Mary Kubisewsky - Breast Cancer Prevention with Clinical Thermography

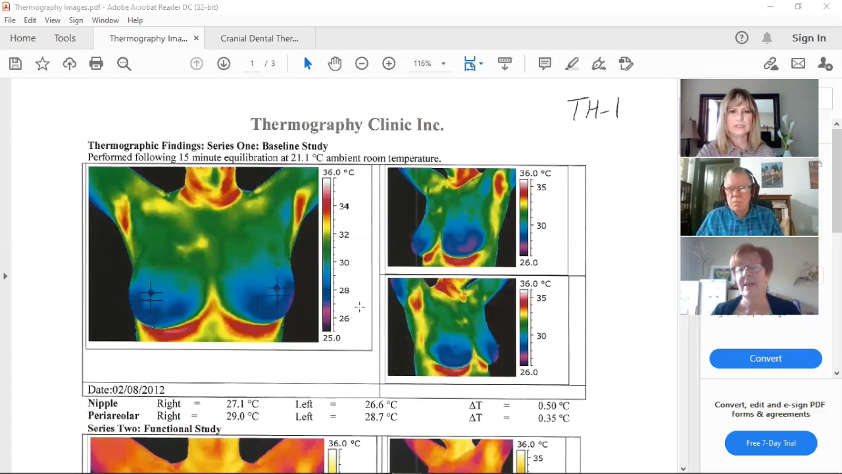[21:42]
If you, I don't know if you wanted to show those, but you can see the top part of those. Those are the images I took after the cold challenge. This one that's down, no, down below the whole set. Oh, this, this image down here. Yes. Oh, I'm sorry. Um, the client did not change color. The doctor changed the color of those images so that he could better see the, um, reaction of the blood vessels to that cold challenge we spoke about. Um, and so that's why, and the little crosses all over that confirms what I was saying.
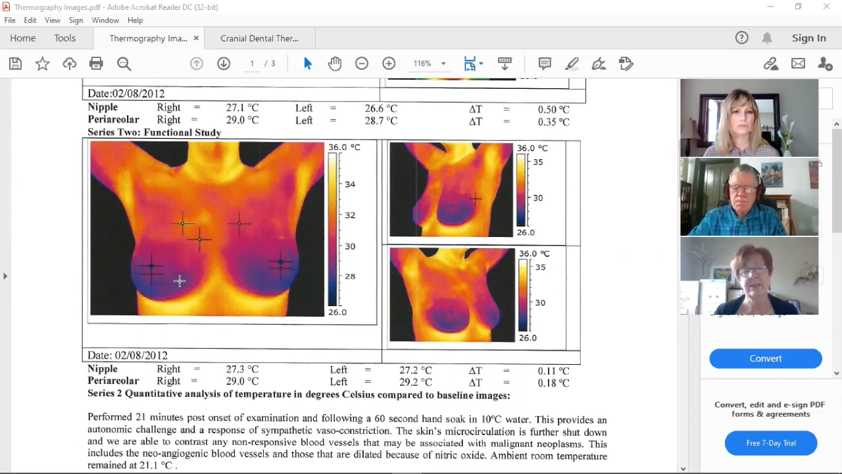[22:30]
Uh, he's comparing those temperatures and, and the upper chest to one side to the other, just making sure they are within the allowable, uh, difference. Um, and they were, that's why she's a th one, a low risk, um, client. All right. Shall we go? And then her, her follow-up would be suggested at 12 months.
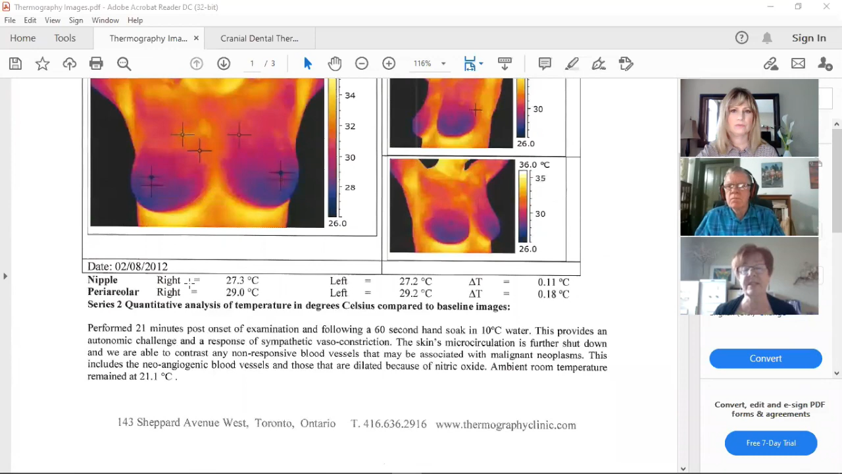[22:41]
At 12 months. Okay. I forget what mine was. Hold on. I'll get your file. No, I'm just kidding. Um, now this one looks, um, a little bit concerning, but, uh, with her upper chest, you can see mainly, and a little bit into the breasts, um,
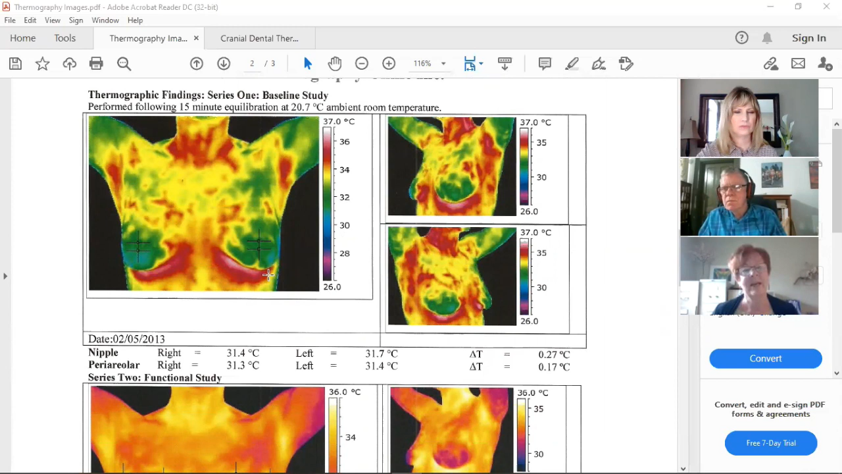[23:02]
those areas of red and yellow, those are all dilated blood vessels. So when she did the cold challenge, um,
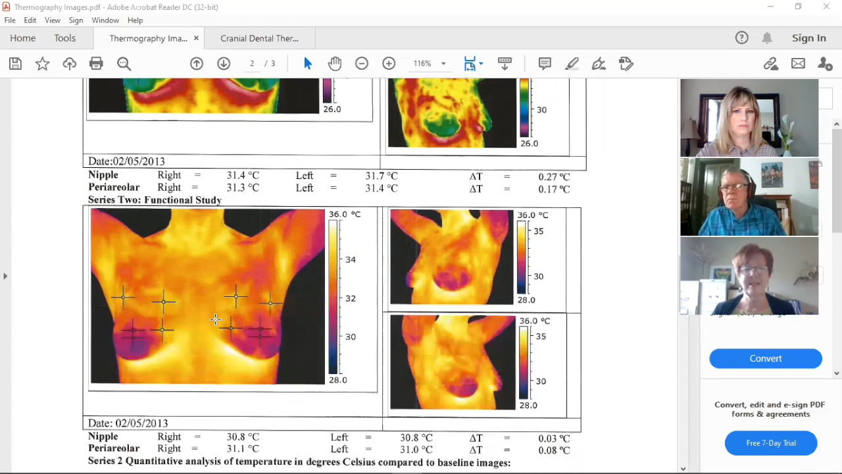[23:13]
On screen: scale top 36.0°C
the doctor did see after that and, and, uh, you can see that those colors there, that most of her blood vessels, and it's very symmetrical and symmetry is always better than asymmetry. So both sides, the same, a lot of dilated blood vessels, and that is definitely pointing toward, uh, a possible hormonal imbalance. And, um, when a person, when a lady has a, an imbalance in her hormones, it's usually too much estrogen in the breasts.
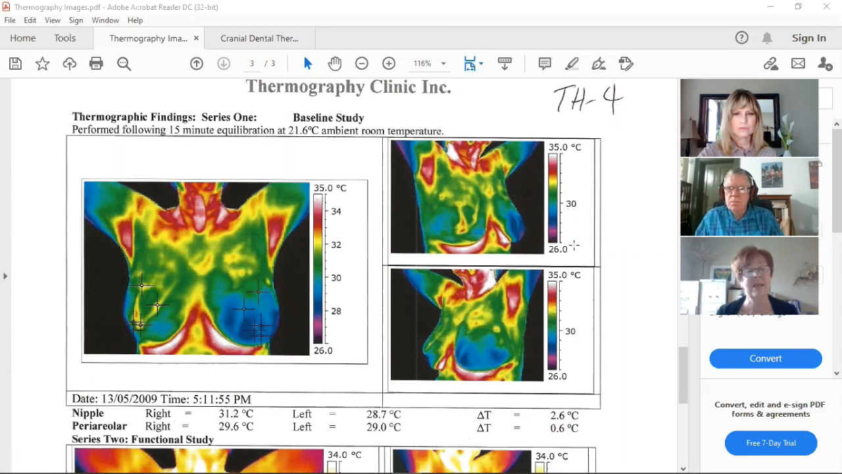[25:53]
And there was already, um, a little bit of puckering there, which can be a sign of a tumor under that pulling in, um, not always, but, uh, it was in her case. So from me, um, she was asked to have a breast ultrasound. Um, um, and from a breast ultrasound, uh, they went to a biopsy and, um, it was diagnosed as, uh, breast cancer, uh, but she's alive and well. Um, she did move away from the area. So I've lost touch with her, but through a friend of hers, I've learned that she's doing very well.
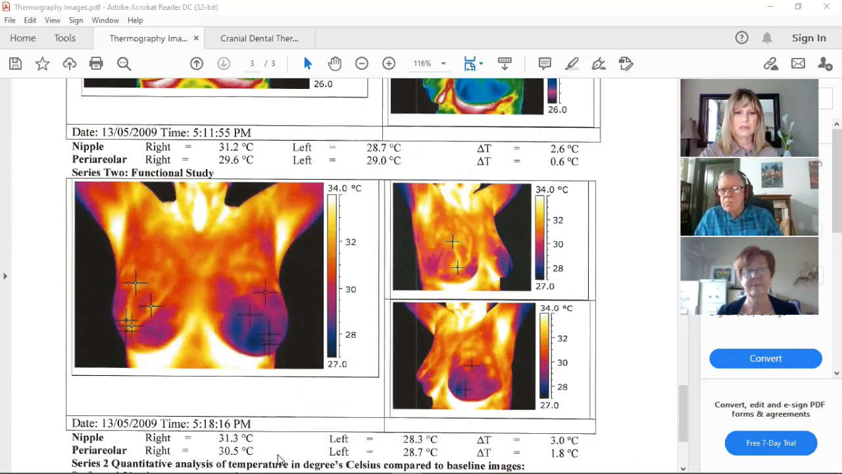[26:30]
On screen: scale top 34.0°C
She had the tumor removed and, uh, has done a lot of natural treatments and she's doing well. Excellent. And, uh, to Peter's question about cranial dental, here is the image, what that would look like.
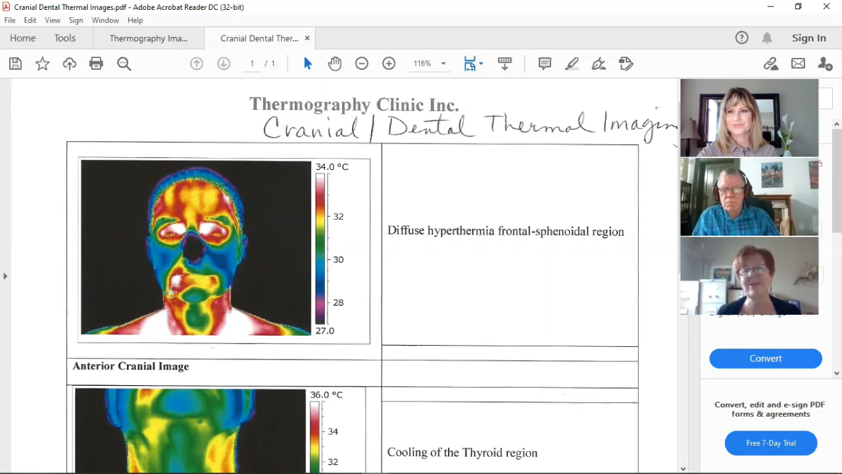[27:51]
Um, and he does everything holistically and, um, uh, he has his own podcast. So if anybody's interested, they could, uh, they could investigate that. The next image down below is the anterior neck image. And you see that blue area is here. Yes. And remember with the scale, I said the blue, um, the blues and greens are cool colors. And so it says there's cooling in the thyroid region. So, um, that was something the client, uh, didn't have any idea of, and maybe,
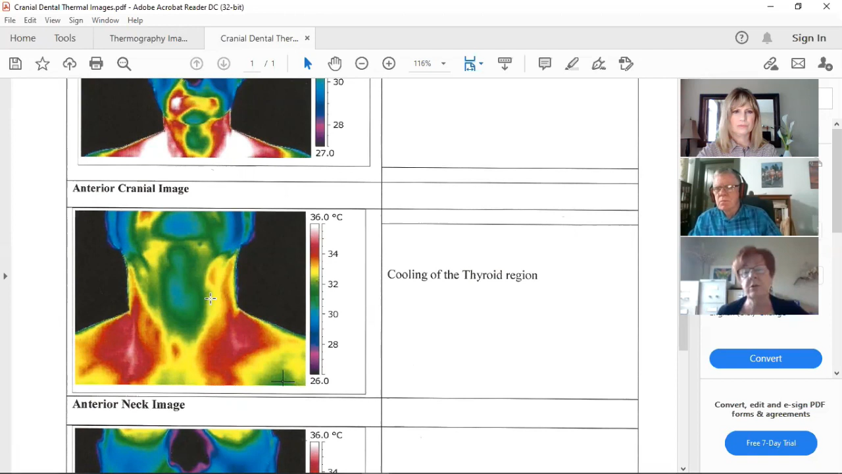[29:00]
On screen: scale top 36.0°C
If there's warming there, it's hyper thyroidism usually, or there could be some, um, nodules in that area as well. And, uh, the blood work and show that, but then she would move on to, uh, an ultrasound to check that if the doctor was suspicious. Now, Mary, just going back to this image here for a moment, where we see this white, uh, part, this is, this imaging is actually going through the, the tissue and is picking up something in the, in the jaw, right? Right. Okay. Yes. And, um, don't know if the, um, sometimes they do fill a fill out paperwork, uh,